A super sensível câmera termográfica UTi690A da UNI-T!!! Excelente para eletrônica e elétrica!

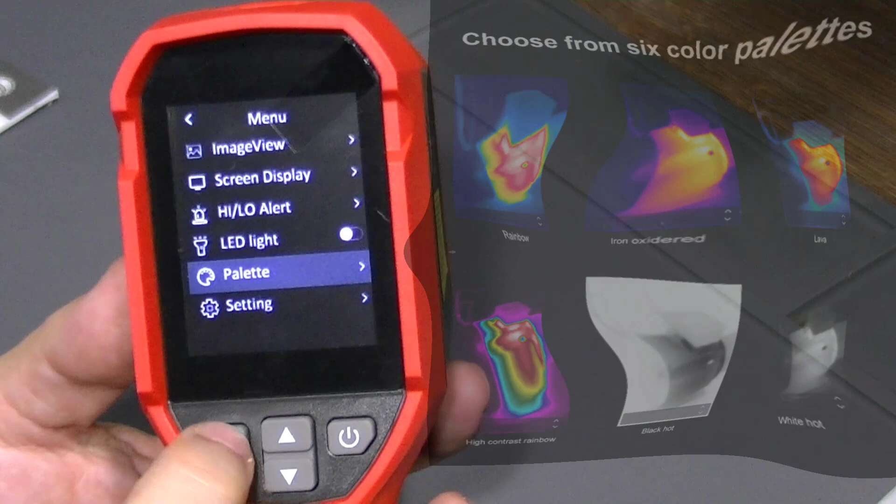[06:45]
A palheta de cores, eu posso escolher aqui, vou botar aqui a mão. Essa aqui é o Rainbow HC, eu achei bem legal.
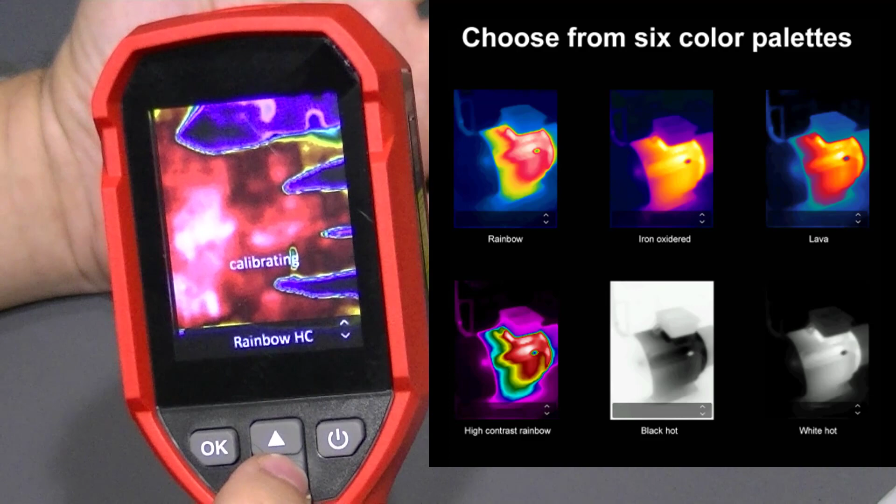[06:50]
mas você pode escolher o Lava, o Lava é bem tradicional, o Rainbow comum, esse Iron, White Hot,
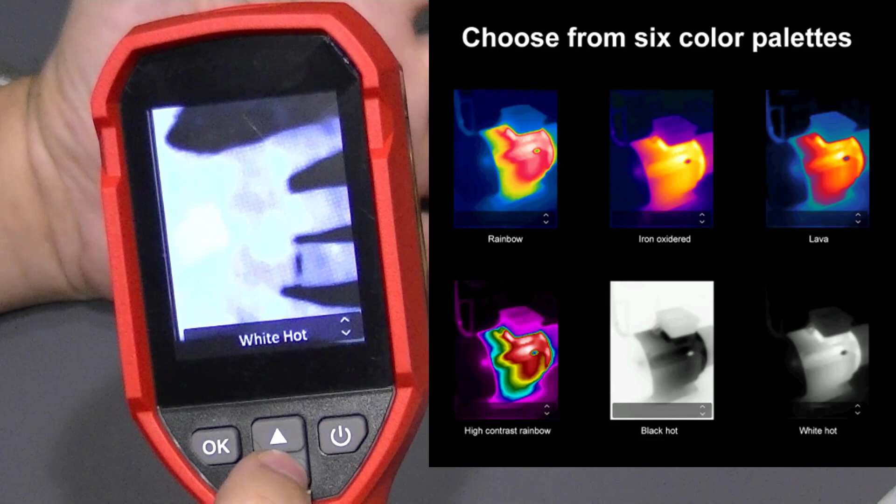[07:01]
Black Hot, que você inverte, né? E Rainbow HC, eu deixei no Rainbow HC. Alguns outros ajustes, você pode colocar aqui, por exemplo, a linguagem, no caso tá em inglês,
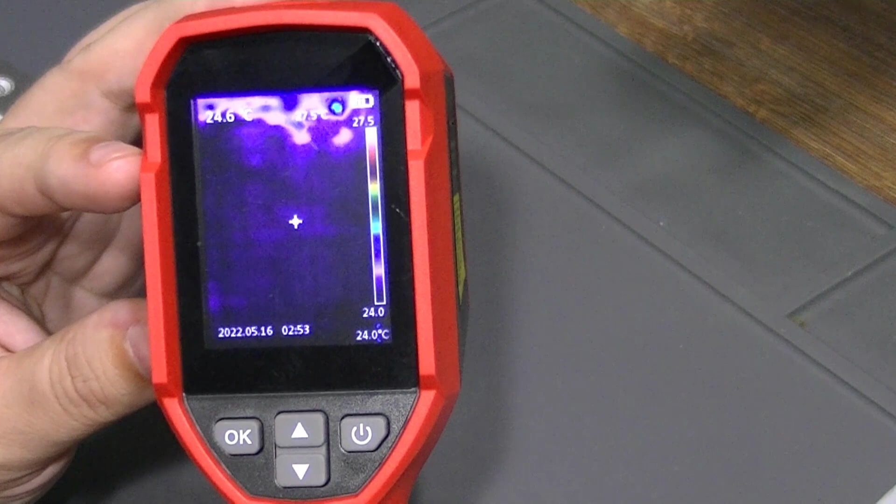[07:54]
Ah lá, eu vou fazer alguma, mostrar algumas, algumas coisas aqui, aquecendo pra gente ver as diferenças.
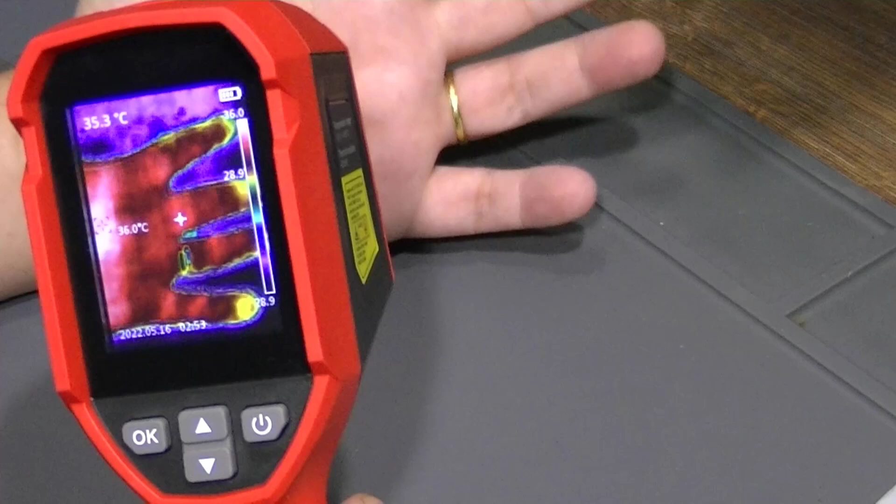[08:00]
On screen: spot 35.3°C
É bem bacana, bem preciso mesmo. Ok?
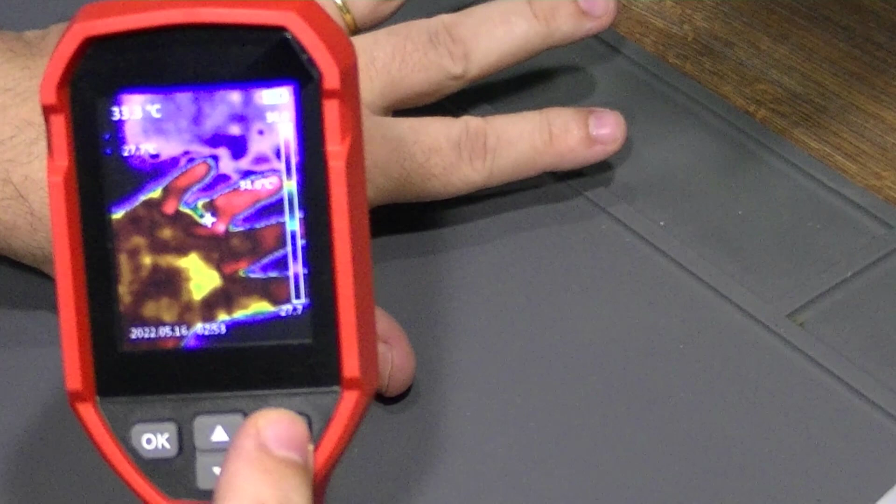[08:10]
Ah, o desligar, pressiona aqui, ele desliga imediatamente.
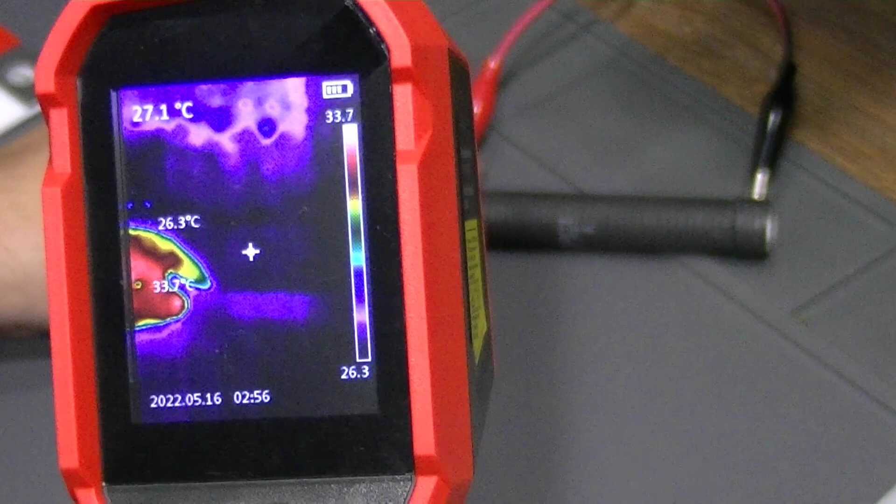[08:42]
On screen: spot 27.1°C
Uma cor meio azulada, né? Porque ele tá frio aqui. Eu vou agora ligar a fonte.
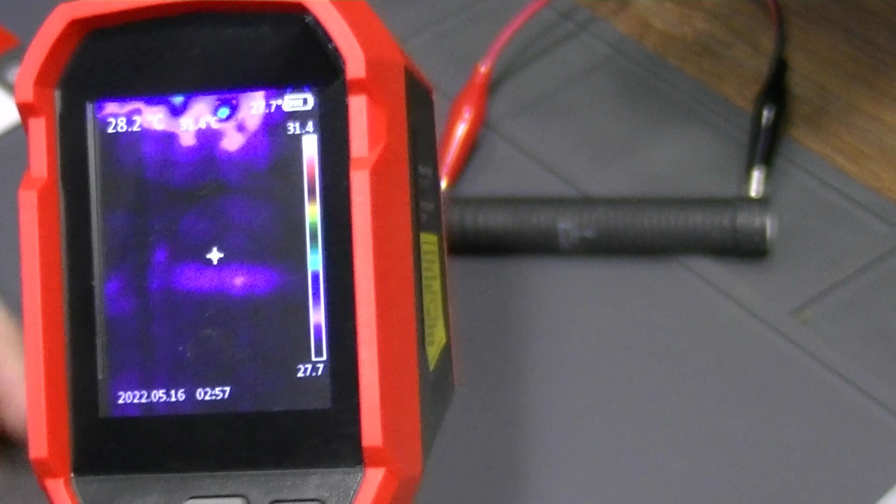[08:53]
Ele vai começar a aquecer, a gente vai vendo a temperatura crescendo nele rapidamente, ó. Ok? Ah lá. Medindo aí. Já uma máxima de 40 graus, subindo, 41.
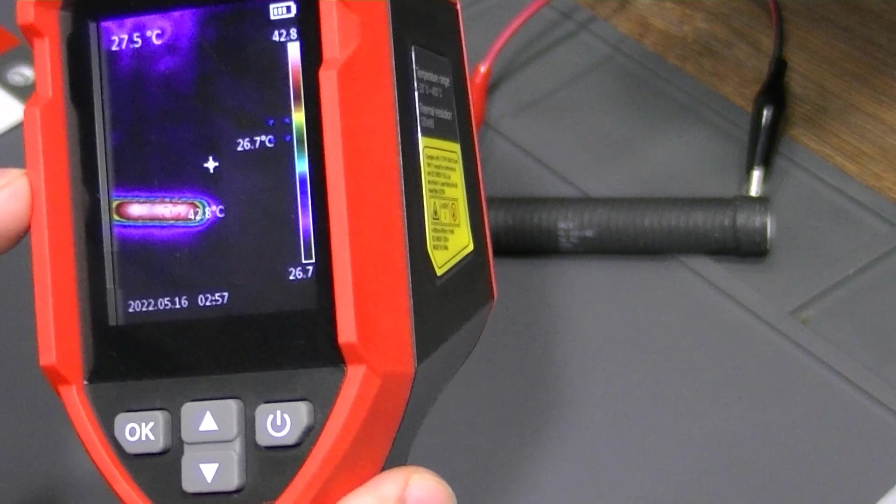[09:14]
On screen: spot 27.5°C
42, ele tá indicando ali, ó. 43. Tá indicando ali na palheta também.
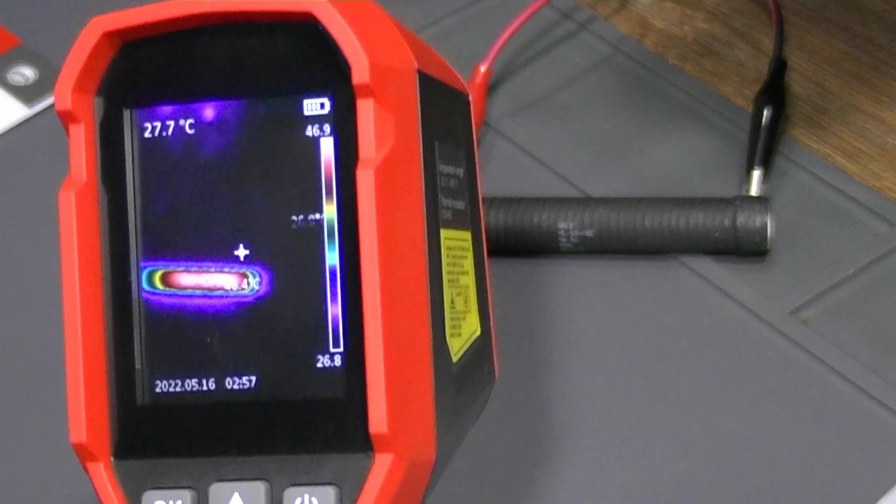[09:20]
On screen: spot 27.7°C
Repara que o calor irradia em volta e a gente vê o gradiente das demais cores aqui em volta do resistor.
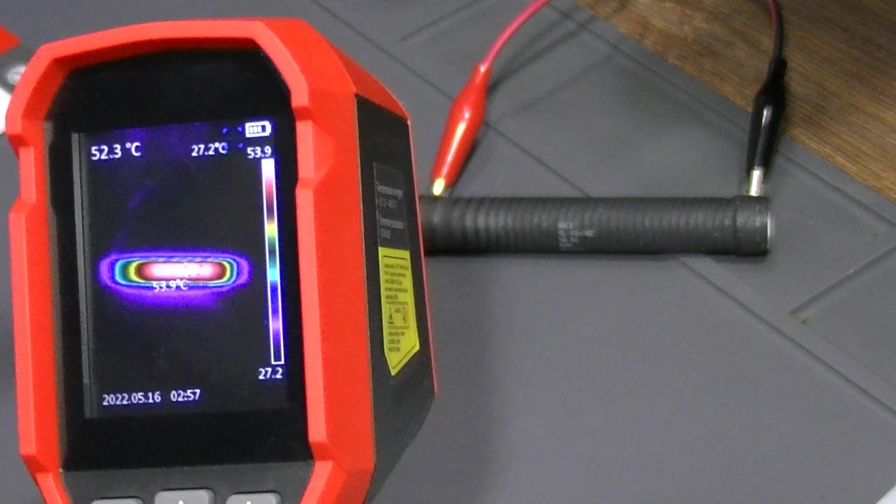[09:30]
On screen: spot 52.3°C, max 53.9°C
Vamos ver lá. Tá 56 graus, quer dizer, agora eu vou desligar a fonte. Ok, desliguei. Vamos ver a... Tempo que ele leva pra... Pra chegar. Chegou a 56 graus aqui. É um resistor de 5 ohms, eu coloquei 10 volts nele. Então ele realmente aqueceu.
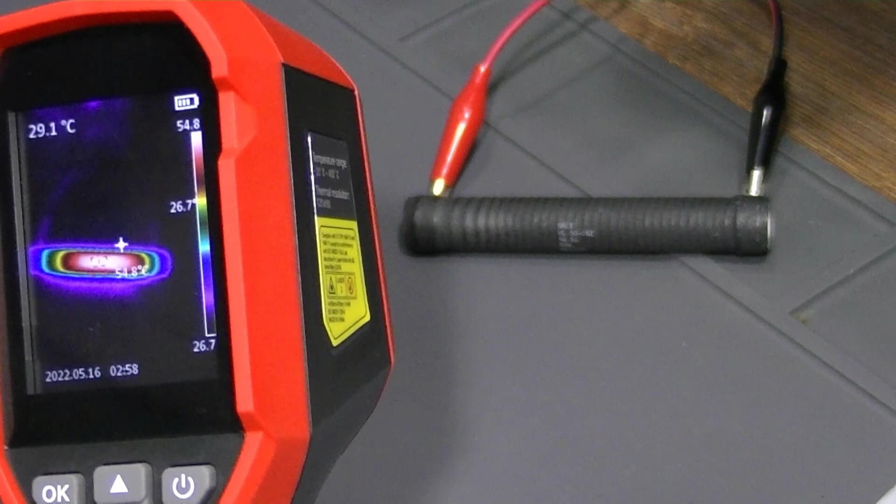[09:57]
Olha, demora a dissipar o calor. Fez uma auto calibração agora. 55 que tá indicando, 54. Pra ficar bem no centro, eu vou ligar aqui o laser pra vocês verem.
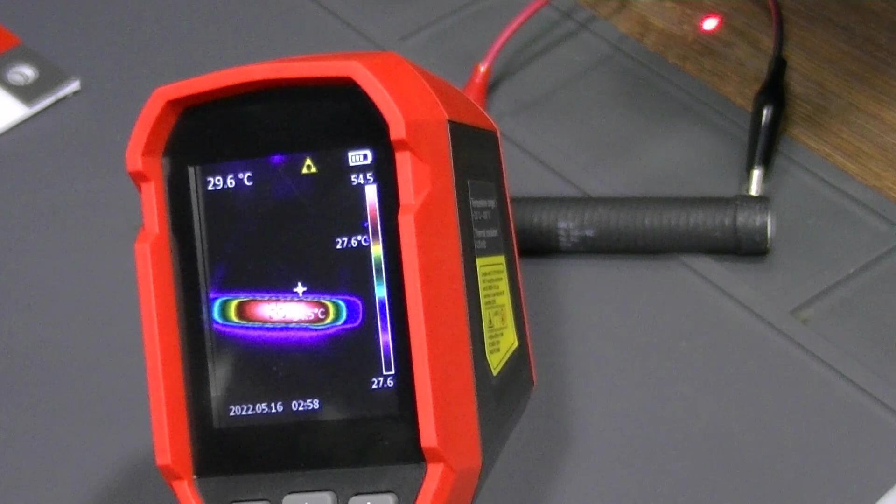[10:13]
On screen: spot 29.6°C
Agora eu tô apontando bem pra ele. Ó, 54. Apontando bem no laser. Conseguiu ver ali, ó. Assim a gente pega um ponto mais preciso da medida.
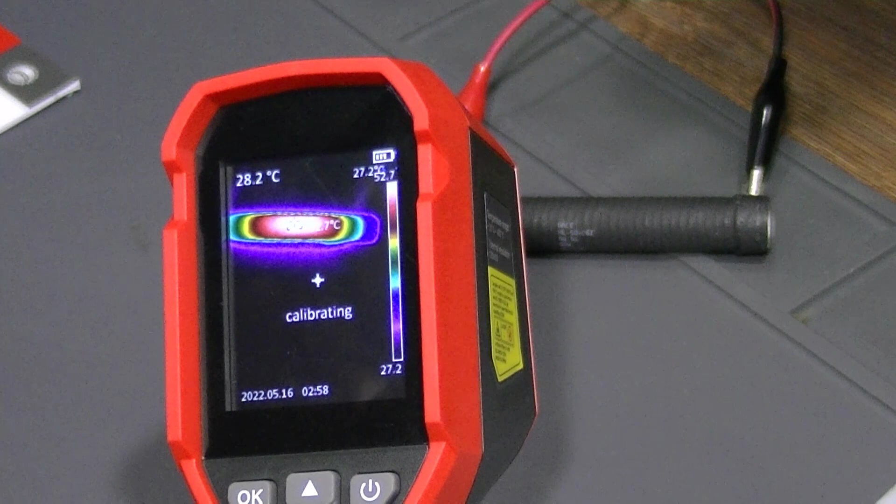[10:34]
On screen: spot 28.2°C
52, ó. Tá caindo. Vai demorar. Vamos botar a moto.
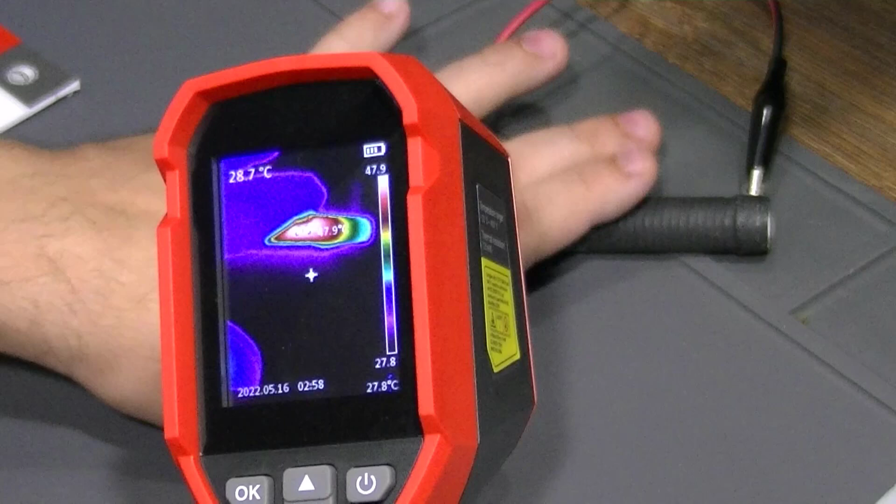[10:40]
On screen: spot 28.7°C
Tá quente mesmo, né? Não vai dissipar rápido. Bom, essa é uma forma de a gente verificar aqui o aquecimento do resistor. Levou um pouquinho de tempo, alguns segundos, né?
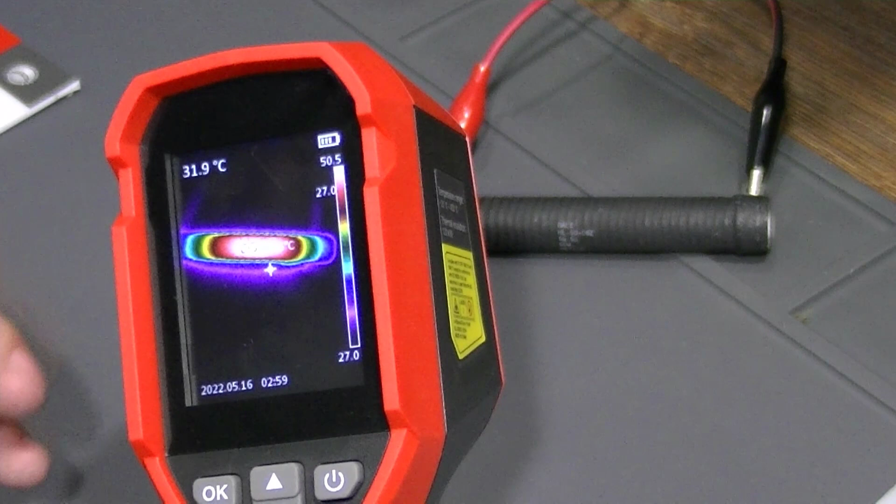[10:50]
On screen: spot 31.9°C
Pra ele chegar nessa temperatura. Agora já tá com 50 graus. Ok? Bom, pessoal, pra gente fazer um teste aqui na sensibilidade, eu vou colocar aqui a câmera apontando pra esses azulejos brancos.
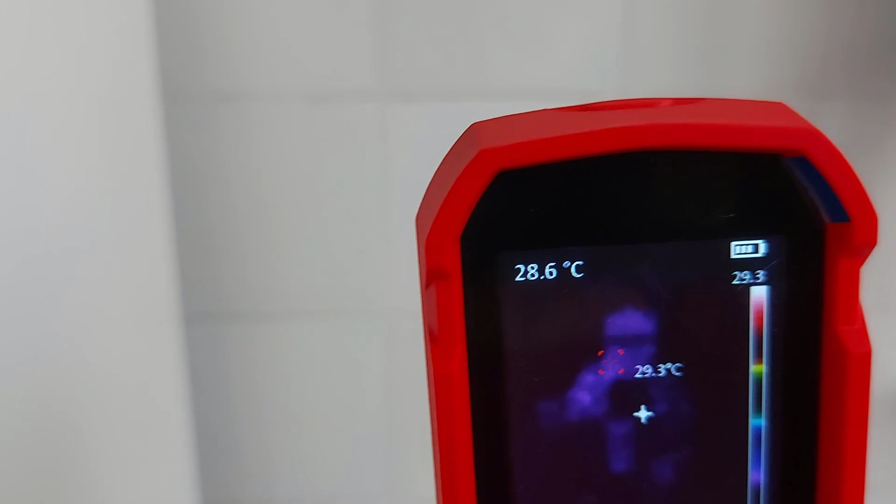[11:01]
On screen: spot 28.6°C, max 29.3°C
E o que a gente pode perceber aqui é que existe uma imagem refletida, parece uma pessoa ali, e realmente é, não é um fantasma. Sou eu que estou sendo refletido ali nos azulejos e a
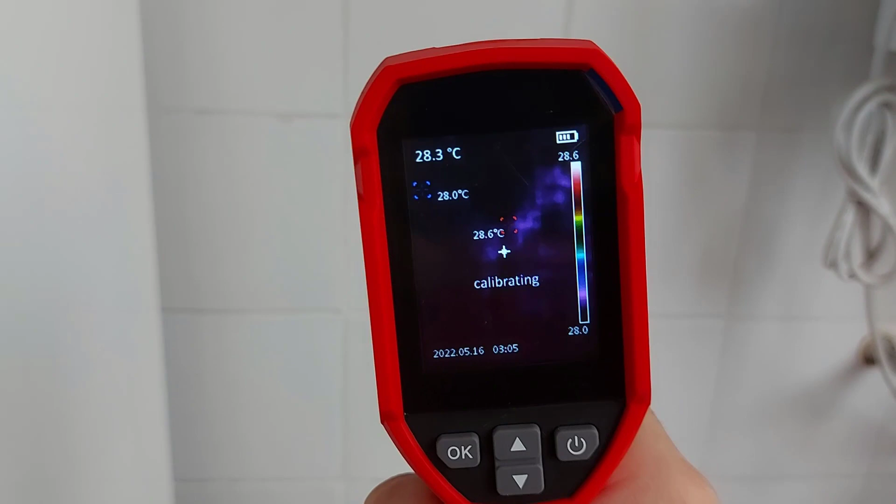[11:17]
On screen: spot 28.3°C, max 28.6°C, min 28.0°C
câmera com a sua sensibilidade está pegando a reflexão do calor nos azulejos.